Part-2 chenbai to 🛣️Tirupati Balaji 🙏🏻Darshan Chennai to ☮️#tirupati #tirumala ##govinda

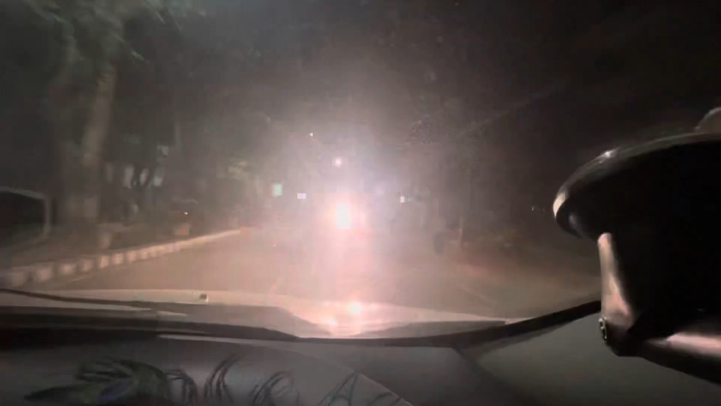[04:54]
तो फाइनली दर्शन हो गए हैं हमारे, अब हम लोग निकल रहे हैं। दर्शन करके अब हो चुका है, अब आराम से घर जाएंगे। वैसे पहुँचते पहुँचते हमको 8 बज गए, इतना रोड ख़राब था, अब ढूंढ रहे हैं एग्जिट के लिए,
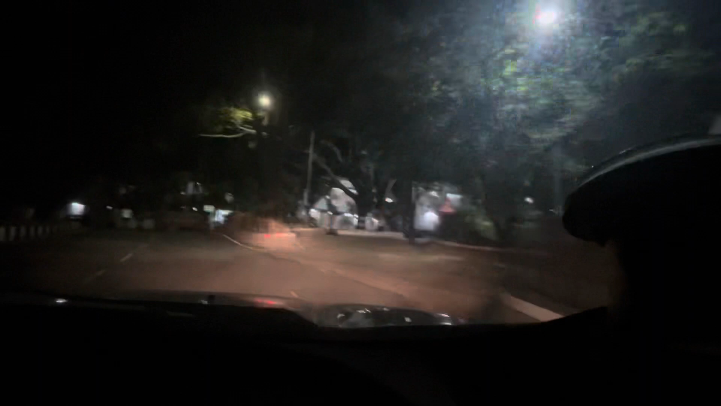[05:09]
रास्ता पार्किंग की हुई थी मंदिर के पास, अब रास्ता ढूंढते हुए निकल रहे हैं, अब आगे निकल के बताते हैं।